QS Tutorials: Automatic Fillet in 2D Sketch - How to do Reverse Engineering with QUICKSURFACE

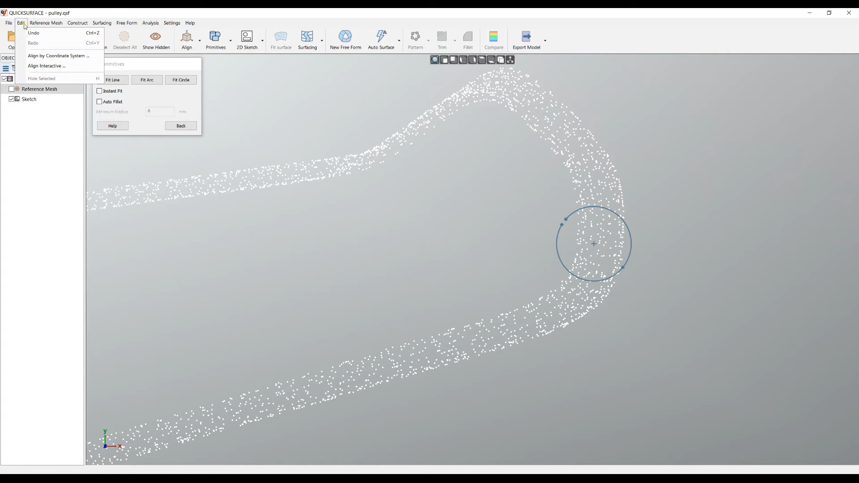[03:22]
always undo this operation so this is how you actually do your extraction but
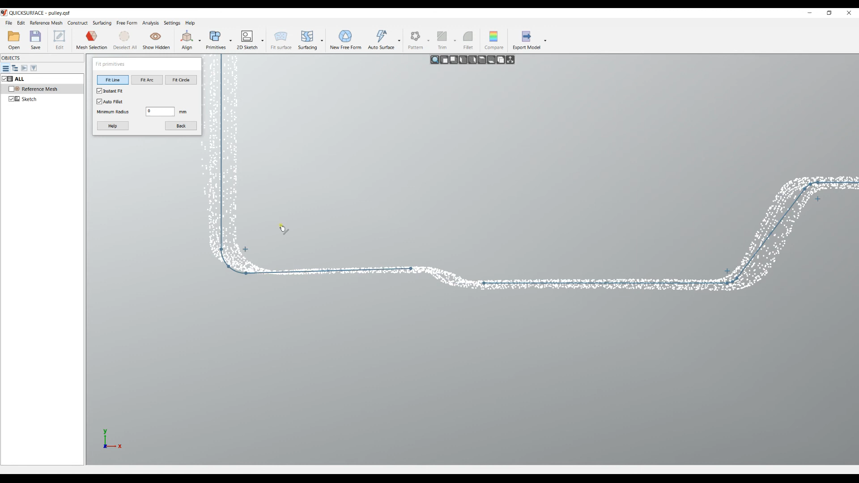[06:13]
my next line these two lines they don't intersect so that's why it doesn't connect them but
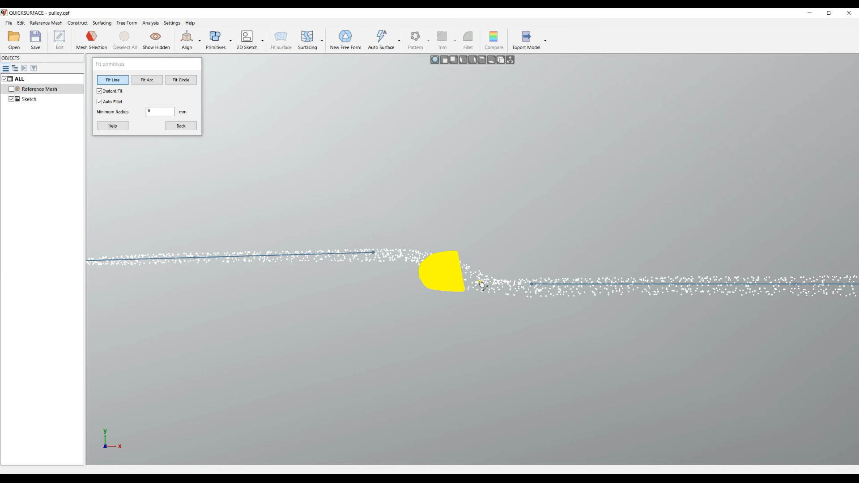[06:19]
if I just define the line here you see how nicely it created this profile for me there is a one option
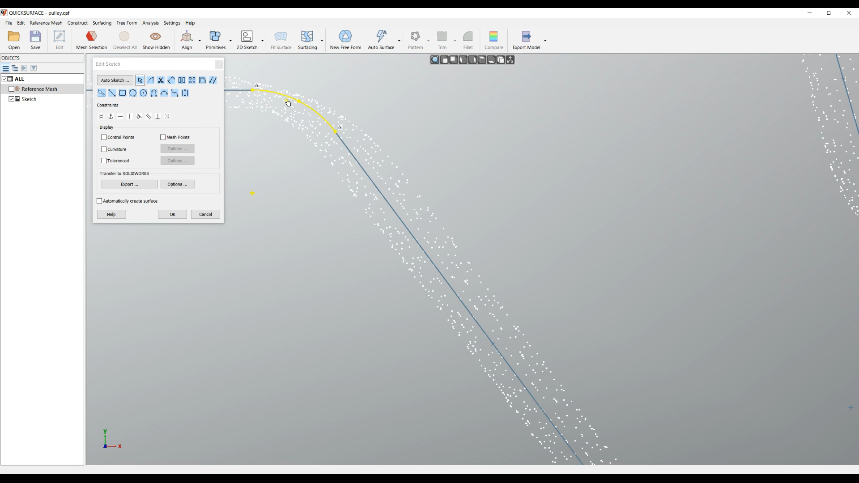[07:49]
just give values to these fillets until I get what I want as a profile I hope this video is interesting thank you for watching